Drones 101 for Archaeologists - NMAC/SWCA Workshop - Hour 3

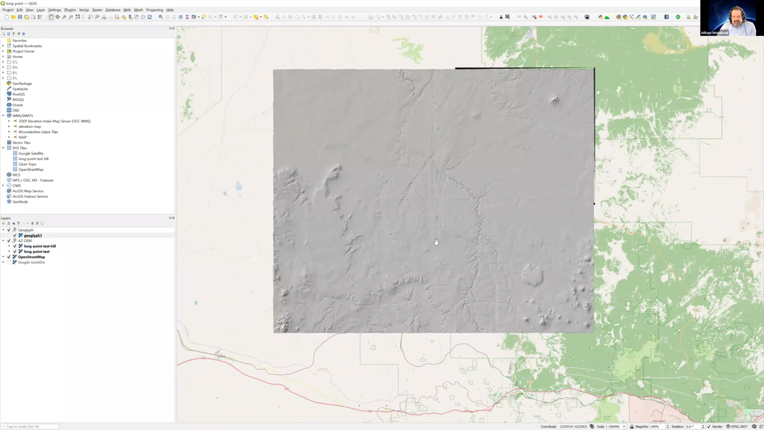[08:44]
a digital elevation map was made from photogrammetry from the NAEP data set. And we transformed it, translated it into a system. So, you can actually get a very, very, very detailed, uh, digital elevation model for Arizona.
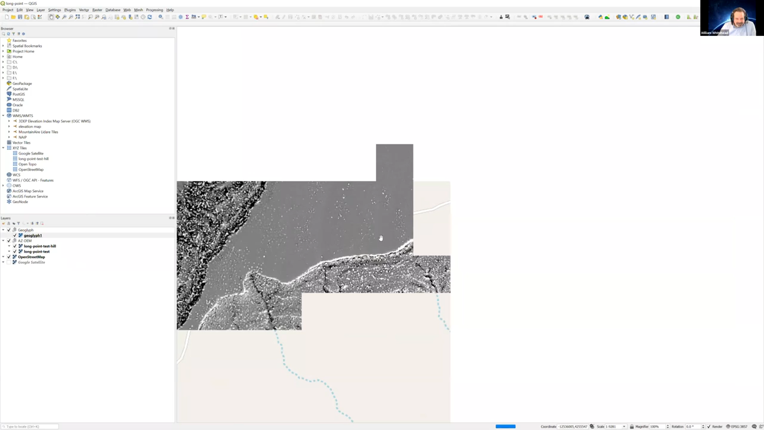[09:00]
And if you go on to the free data sources for Arizona, you'll see that there is no 3DEP data. There's no light, free LiDAR data, but we were able to do this, um,
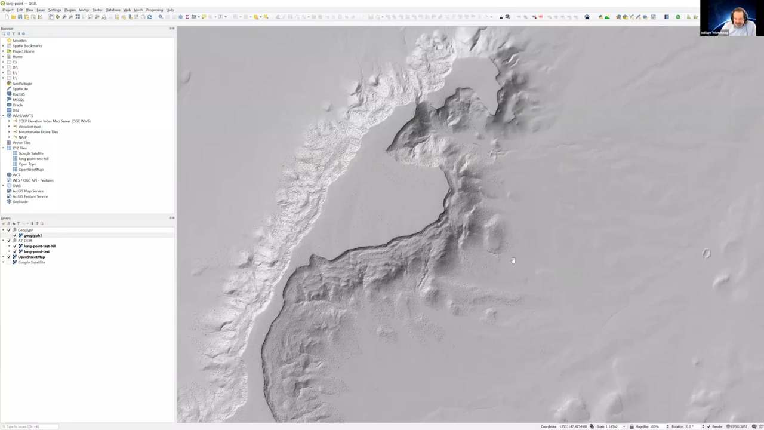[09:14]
we were able to do this, uh, using, you know, another system. So, we're feeling pretty good about the ability. And if you were interested in things like deviation deviations, you could then analyze this data and see it in action. So, this is actually kind of neat. Uh, I'll turn off the, um, the hill shade, which just shows the, basically the elevation. And here's the LIDAR model. Here's the LR and the local relief model. You can see that a long linear project shows up as an anomaly in the data.
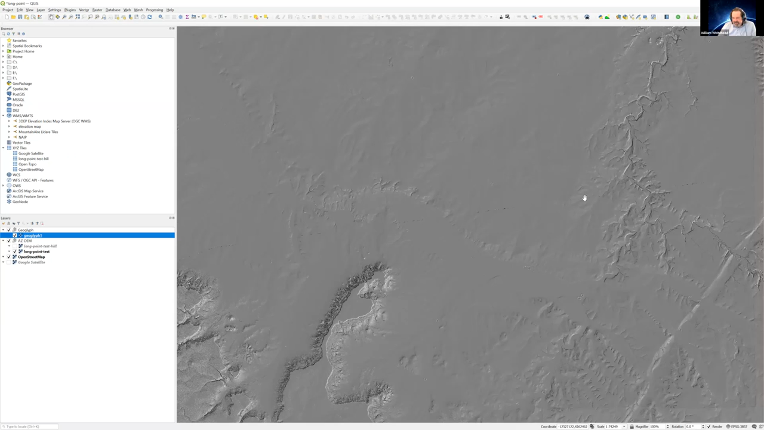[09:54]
And this is caused by the perturbation of the poles in the system. This is actually, these are large electrical distribution lines. You can see it shows up in the data. Now, that might be a road. You can see roads, you can see all kinds of fun stuff. In this data. So, at kind of like the landscape level, there's ways of using this data from free sources.
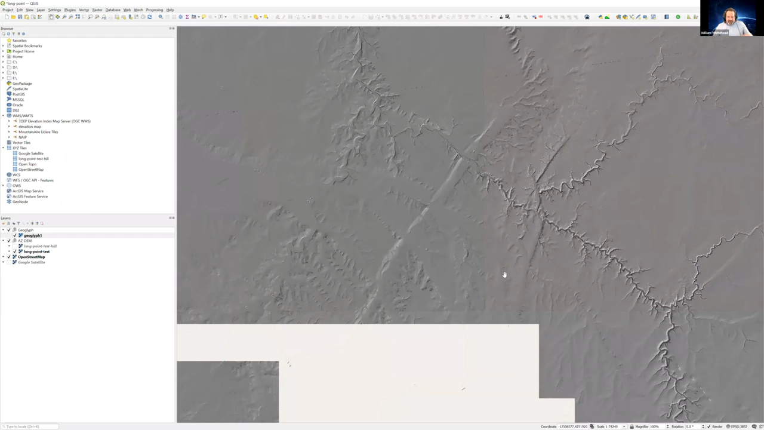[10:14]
But using ortho imagery from aerial and satellites, and then doing our own analysis, we could come up with what we think is a really neat, uh, system.
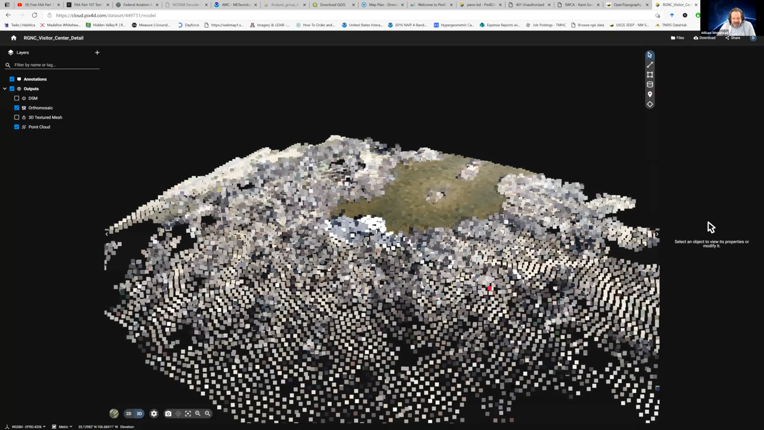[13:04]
There is your, there is your nature center in a point cloud.
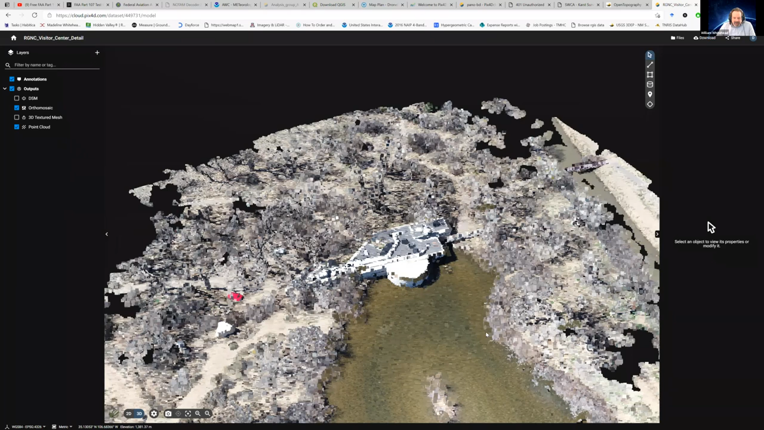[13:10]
And that point cloud, you can start taking measurements and you can start, you know,
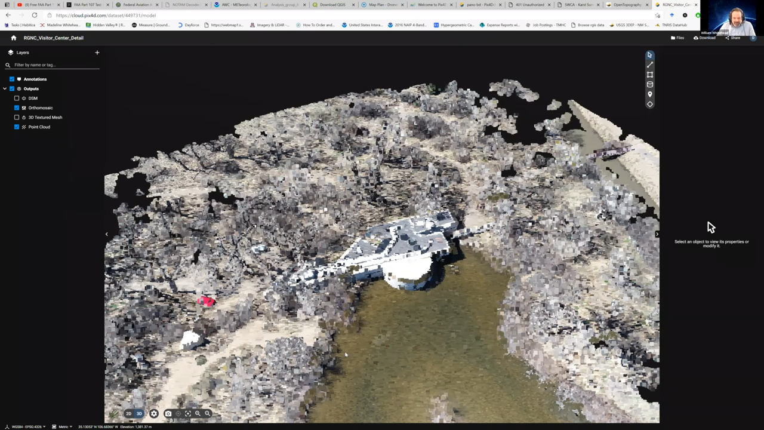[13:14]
looking at it, you know, looking at these 3D structures. This is for you, Ron, right? We can, this is stuff you can do. All right, you can make 3D point clouds. You can do imaging. You can do all kinds of fun stuff. But here's the problem. No one has developed a system yet to take point clouds and automatically produce DXF CAD files out of them yet. You can actually take point clouds, you can put them into SketchUp, you can put them into other systems,
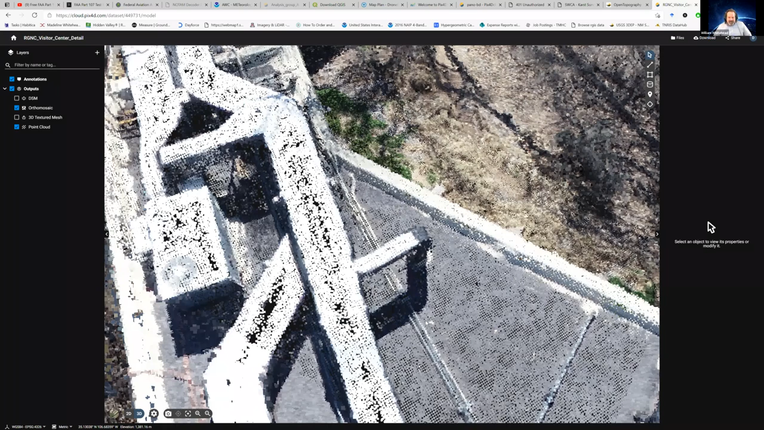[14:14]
So with a crisscross pattern, I would have even better resolution of the side and underneath some of these objects. So yeah, I would have gotten the side of this a lot better if I would have done a crisscross pattern.
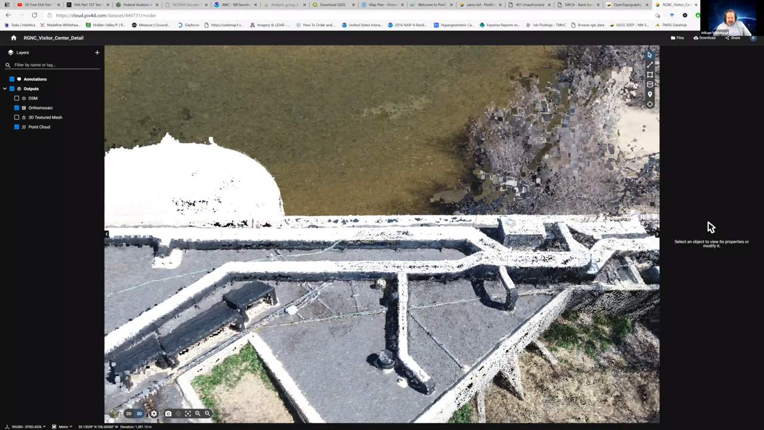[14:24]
This is just for ortho imagery, but you can still see we've got good resolution on a lot of these details.
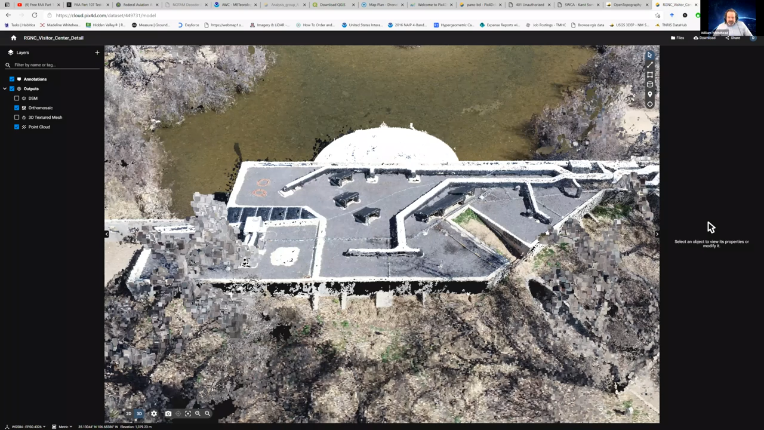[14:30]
Here's a little viewing wall, you know, where, you know,
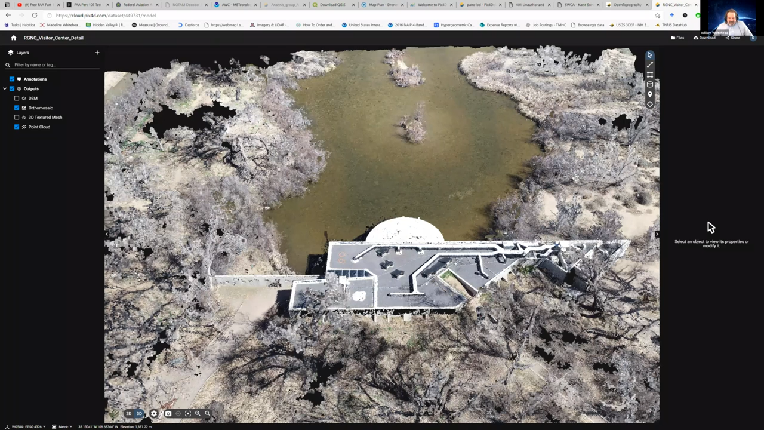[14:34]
you can peep on the turtles and, you know, the wildlife that's in this pond over here.
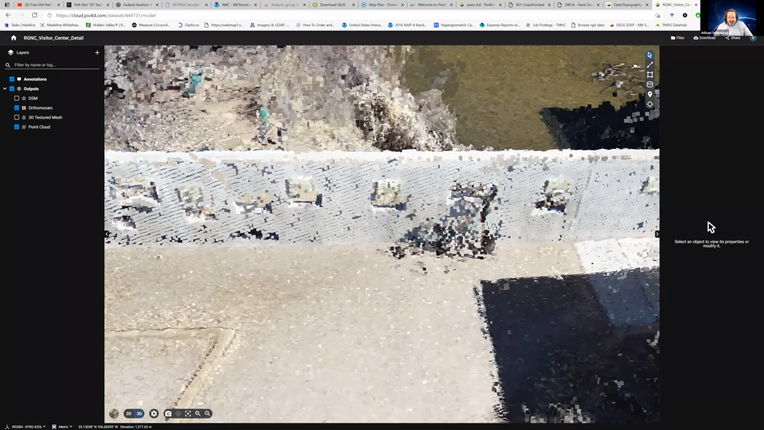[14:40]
So you can, you know, do things like this.
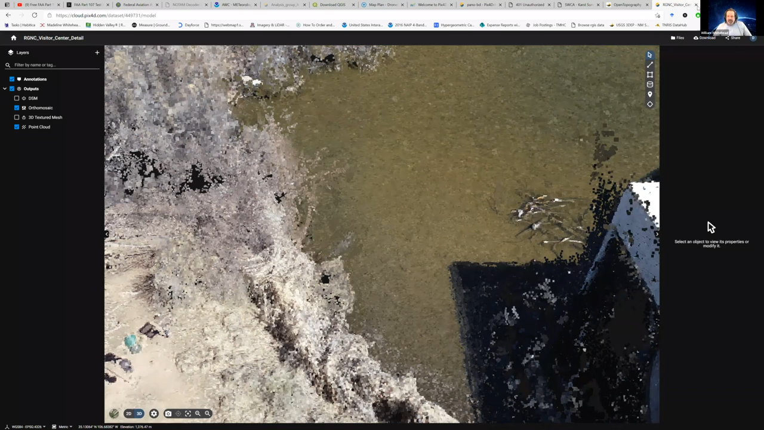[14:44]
And then let's go to another one for the built environment. Here is El Zocalo in Bernalillo. This is a historic building.
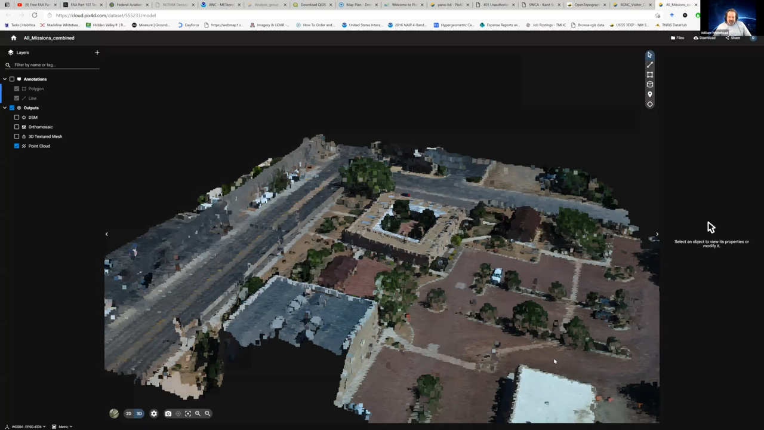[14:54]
This was done six ways from Sunday, taking ortho,
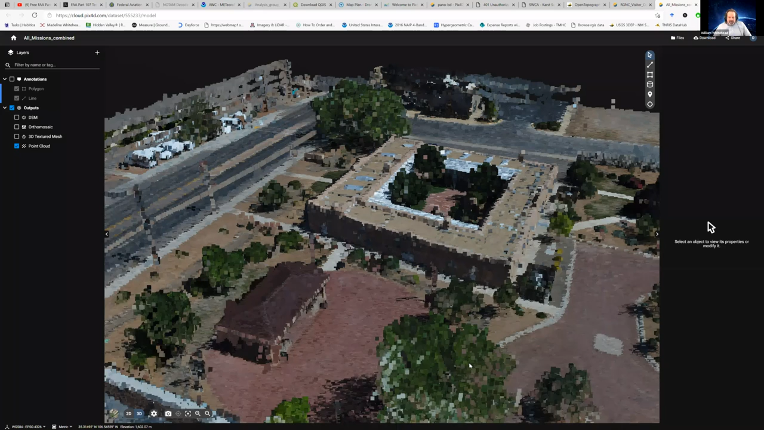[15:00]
taking crisscross, multiple angle patterns.
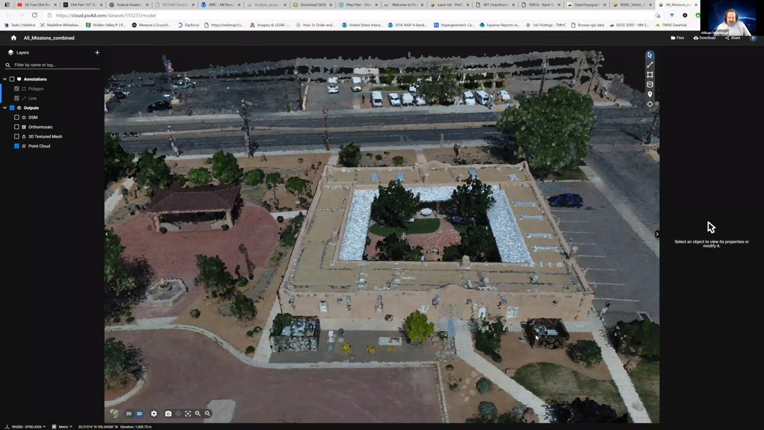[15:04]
And as you can see, we have a really good rendering of this building in the point cloud. It couldn't get everything, right?
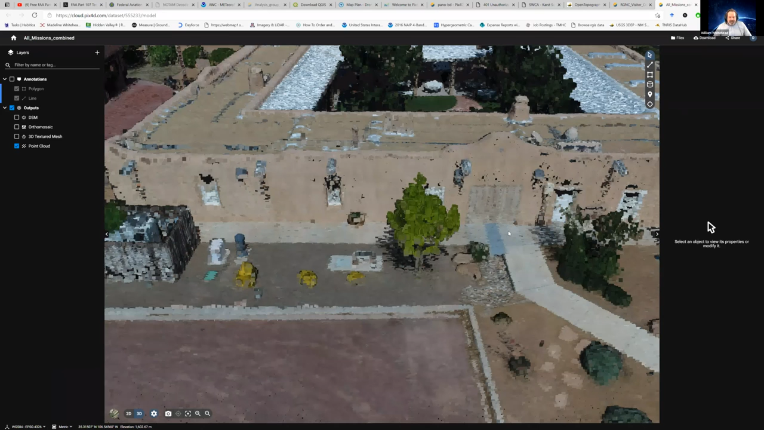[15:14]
Some of the things that are in shadow are not there, but you can definitely make out the entire thing.
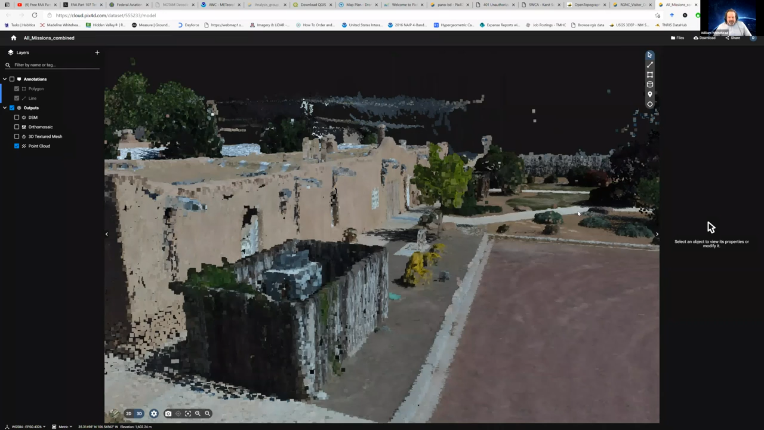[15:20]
And as you can see here, it's like, oh, yeah, that's not square.
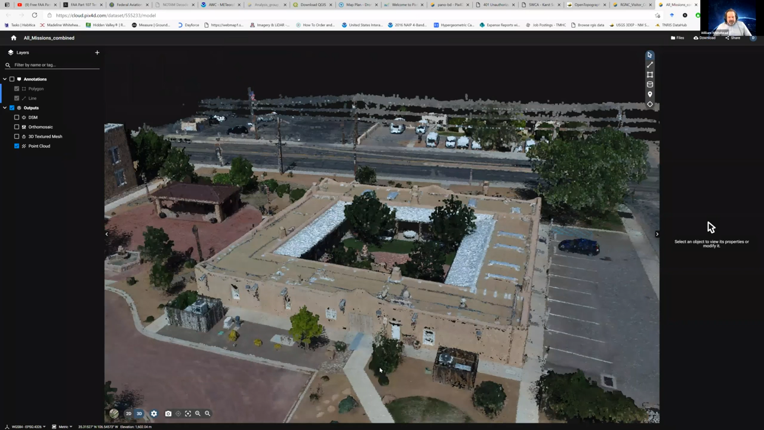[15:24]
That is definitely not square. It's got, you know, interesting angles.
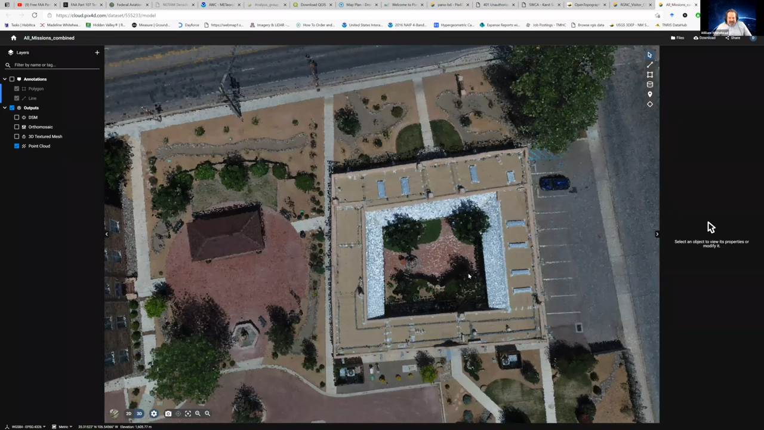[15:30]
You can basically, you know, this is a good way of photo recording, you know, a resource.
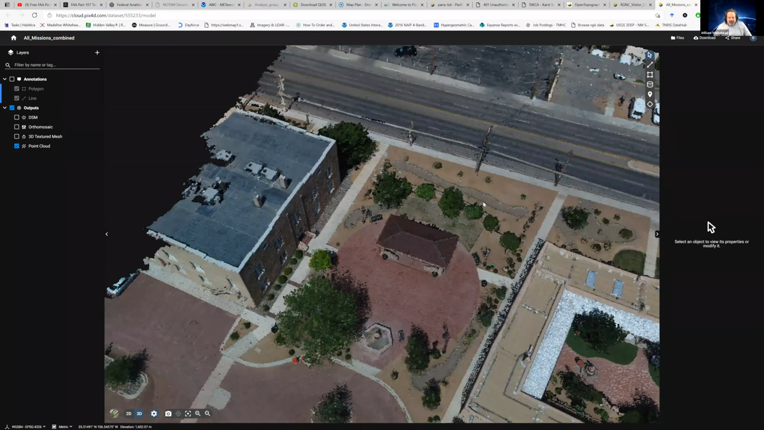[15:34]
And if I put the 3D texture mesh on it,
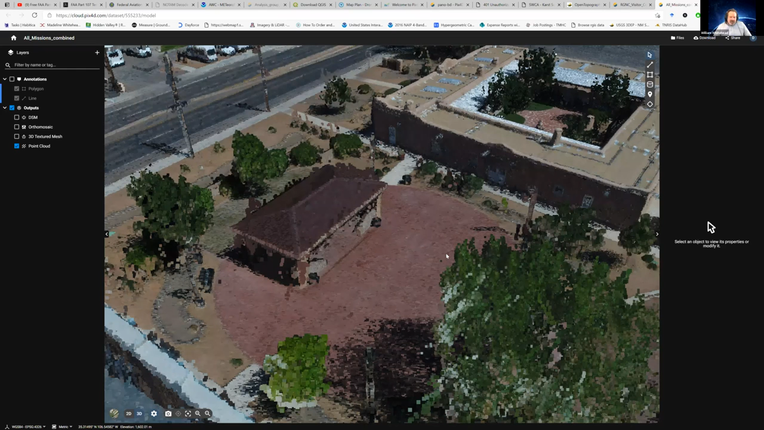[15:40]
it'll kind of fill in the holes between the points and show you the texture.
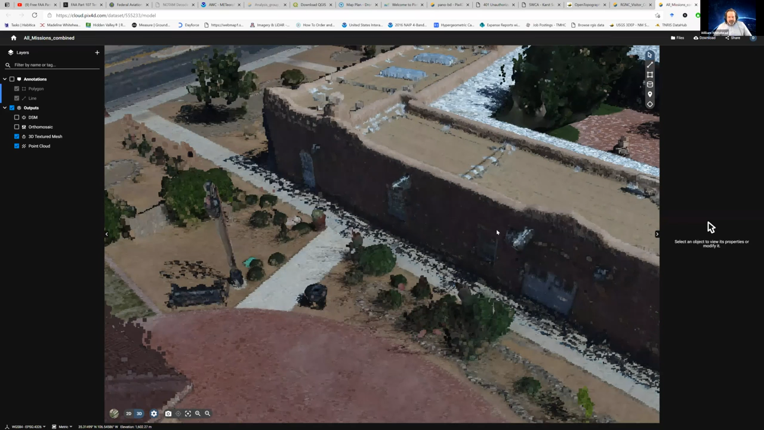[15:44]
All right, so it'll take a while to upload this. Now, this technology, this is literally the cutting edge technology that we could do.
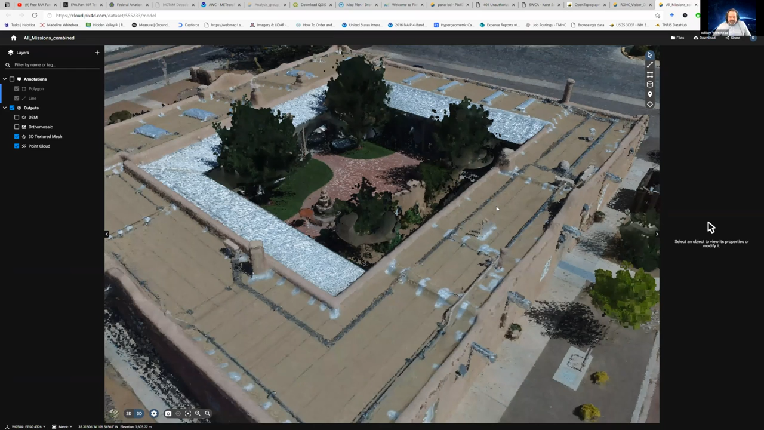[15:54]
The reason why Hollywood movies that do 3D reconstructions of space, you know, cost so much money is because you've scanned the environment that you're going to be rendering.